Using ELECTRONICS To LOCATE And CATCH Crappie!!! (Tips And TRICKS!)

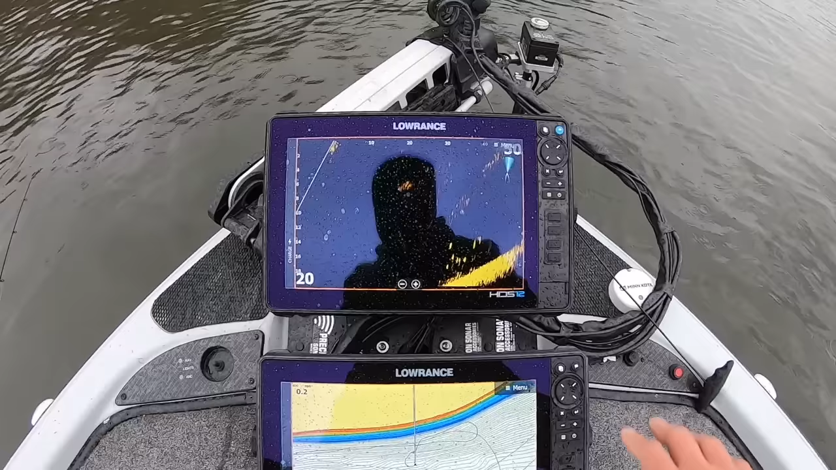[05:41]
I can go into that in a later video, but this one's just a regular old HDS Live. I run this one for all my mapping. That one for active target. Dedicated units.
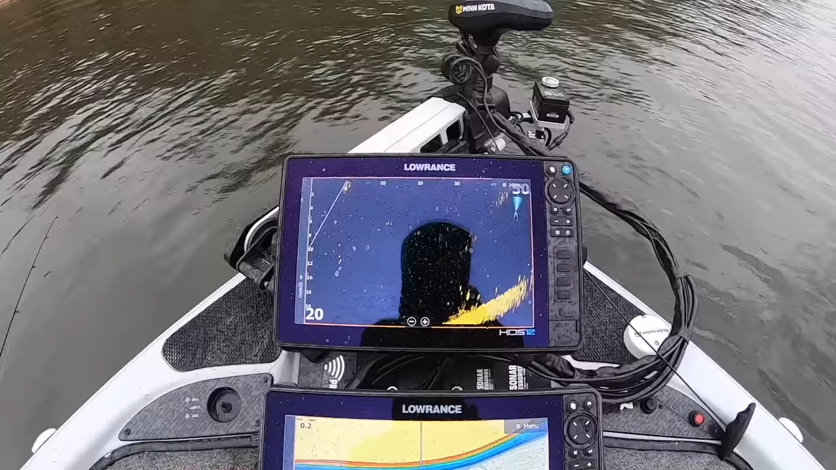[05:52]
That's what those units are used for. Sometimes I run a split screen, a 2D sonar right here, but not very often. But right there's that school of crappie that we marked just a minute ago.
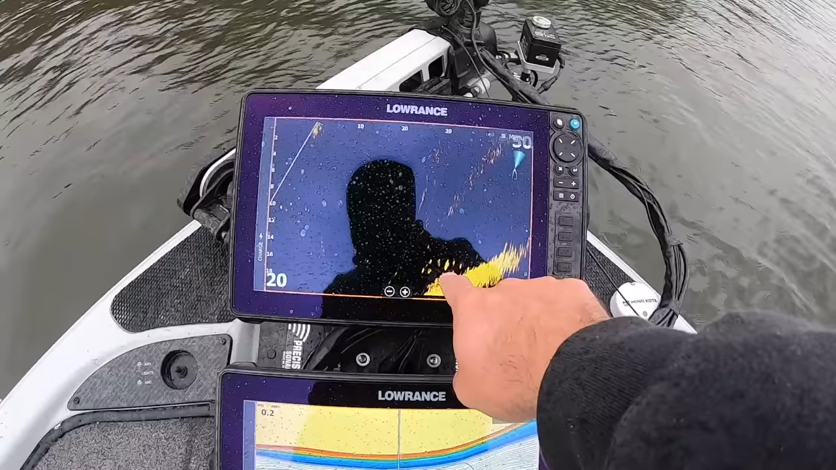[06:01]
They're 25 to 30 feet right out there, right up in front of me. Now, all right, I've got active target 2 is what I'm running right now on that transducer.
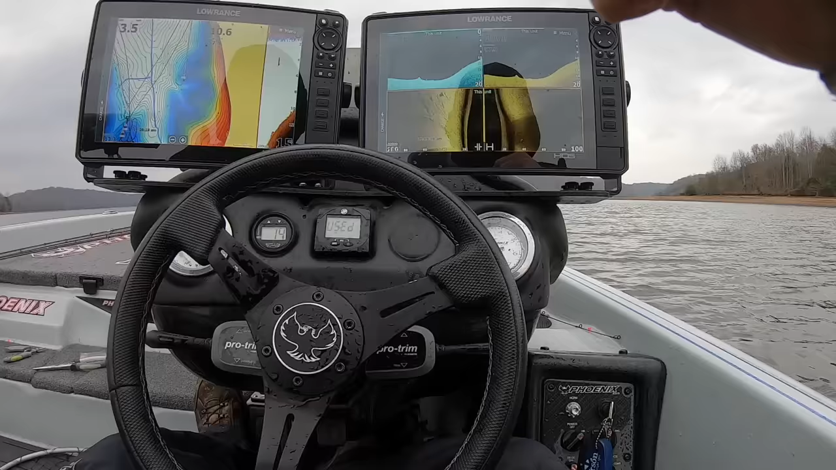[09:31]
All right, y'all. I just idled over this point right here
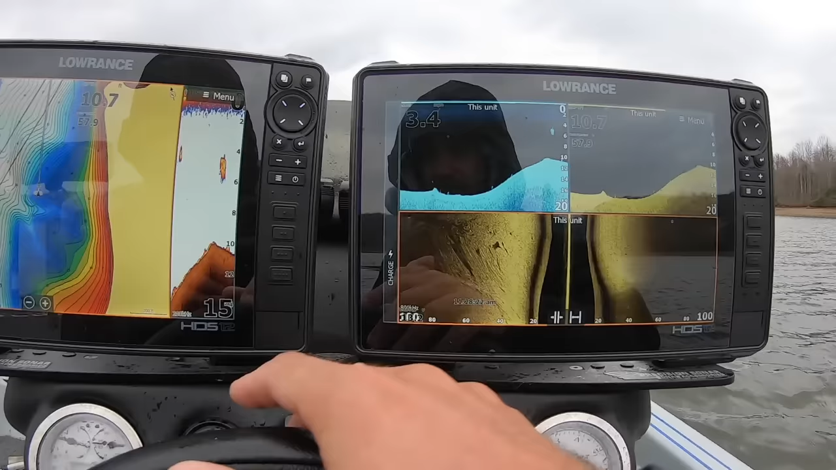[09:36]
and I saw a brush pile on side scan.
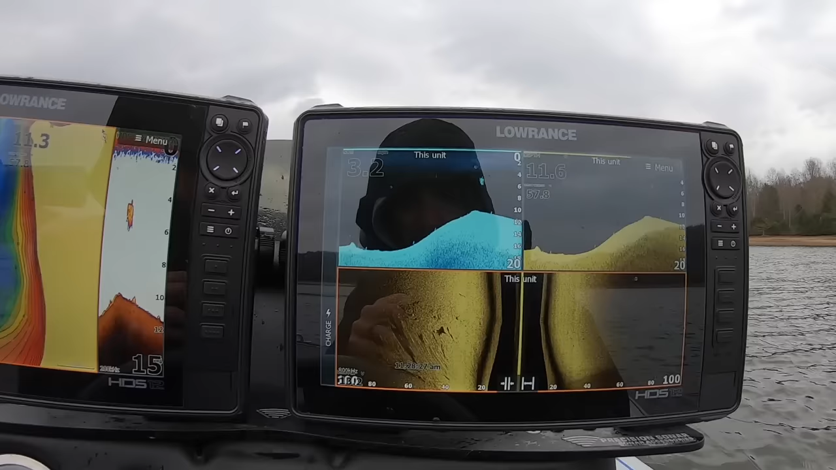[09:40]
So I marked it and now I'm going to go back over the top of it on down.
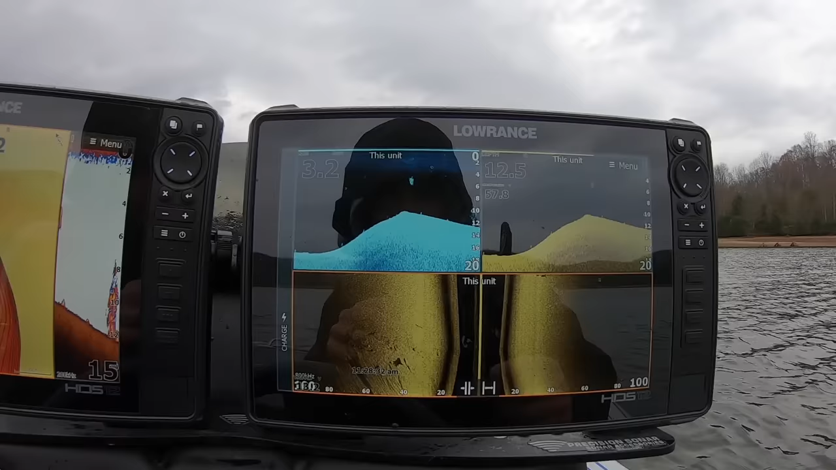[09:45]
There it is right there on down scan.
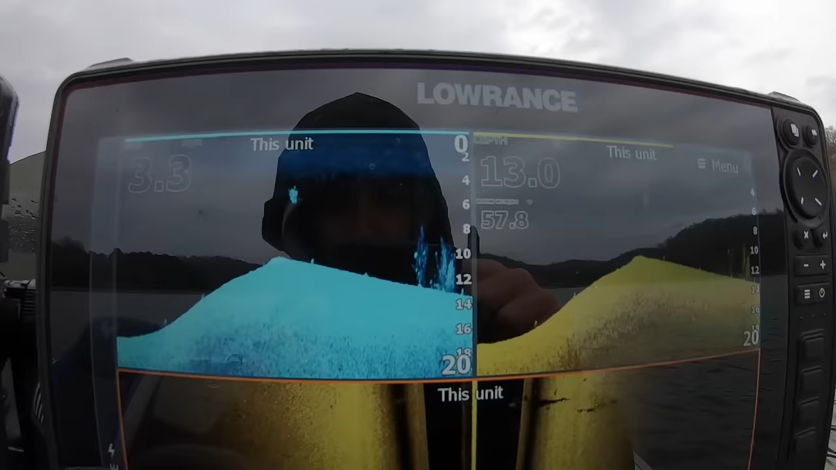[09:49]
You'll see that.
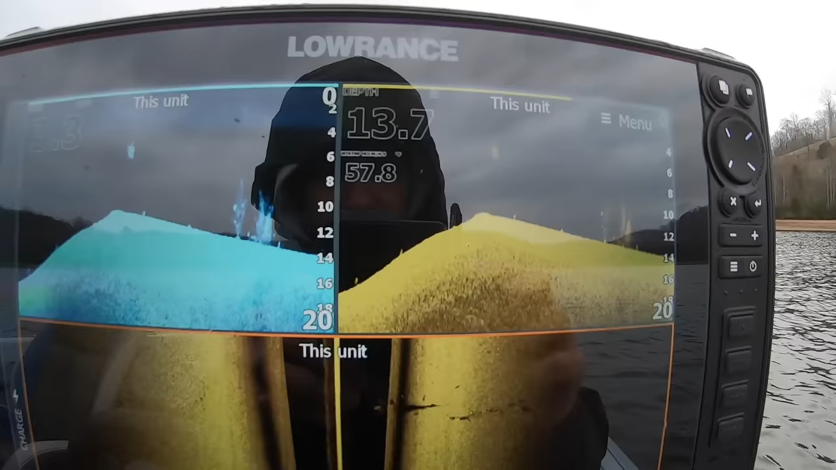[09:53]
And as you can see, see how much better it shows up on that blue pallet than it does on that amber pallet.
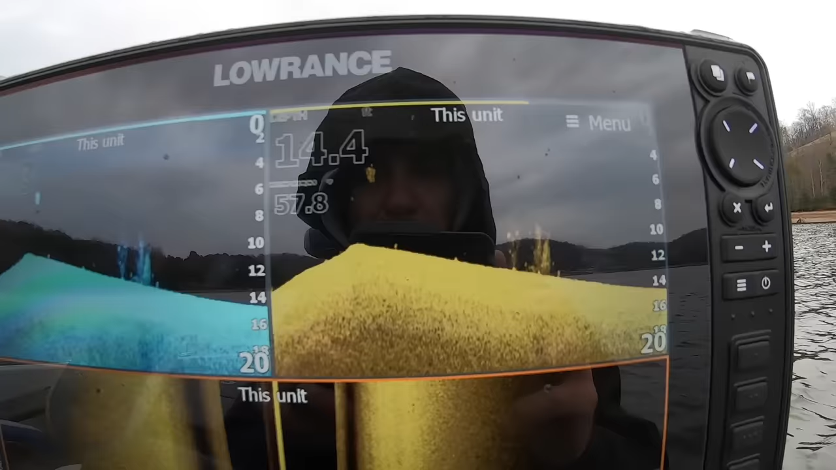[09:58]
Maybe it's just my eyes. I don't know. Y'all tell me what you think, but I think it definitely shows up better on the blue pallet.
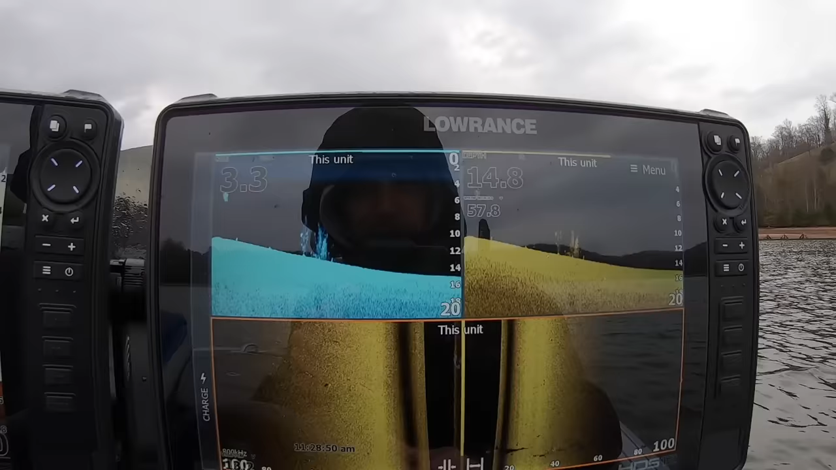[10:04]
Now last year, my unit showed it up better on the amber pallet. So like I said, every setup's a little bit different, but what I wanted to get back to that little brush pile right there,
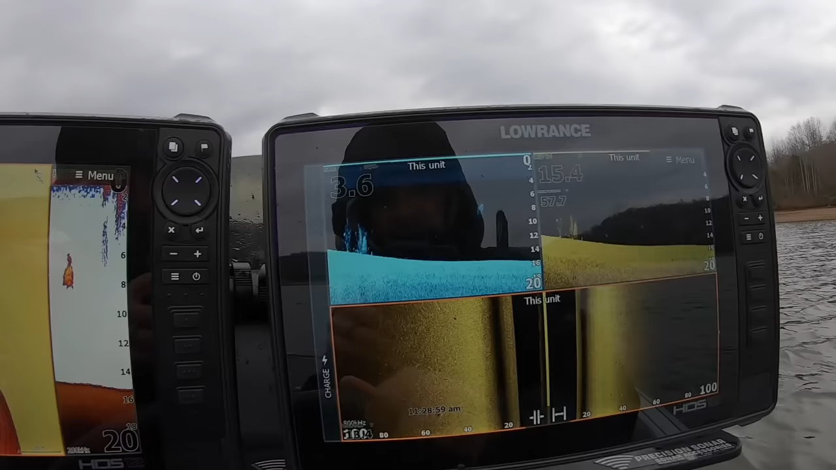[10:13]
you can see there might be three or four fish on that, but there's not hardly any fish on that.
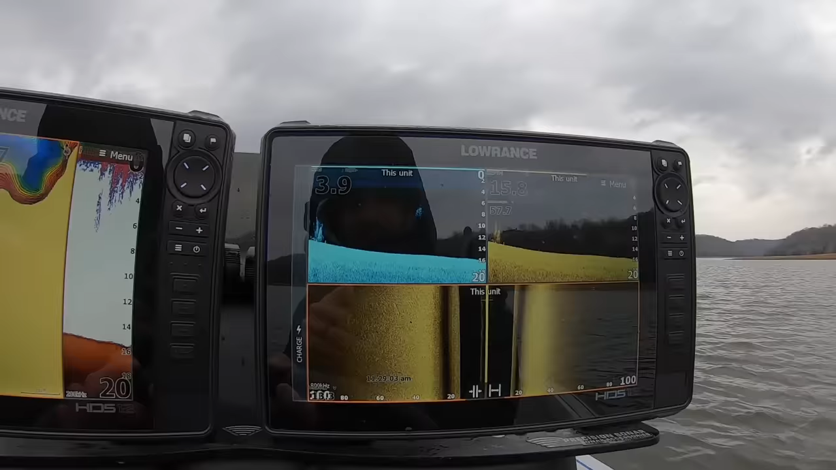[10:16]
So I'm just going to keep going. Now, I'm going to save that waypoint because I'm going to come back out here someday and I'll be like, hey, I'm going to run over here on that brush pile. I marked that off of that point and I'm going to idle over it and see